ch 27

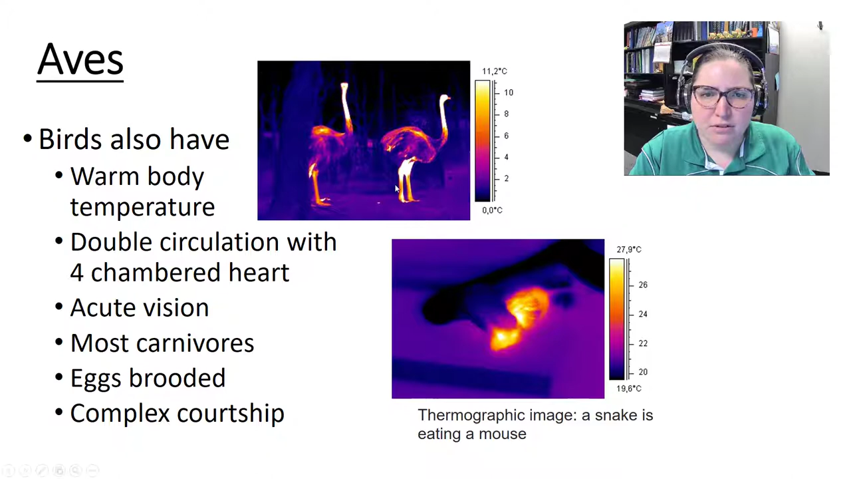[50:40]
images of um ostrich and then here's a snake um eating a mouse and you can see the ostriches have a warm body temperature and the snake does not have a warm body temperature that brings us to mammals which are milk producing amniotes i picked a bat for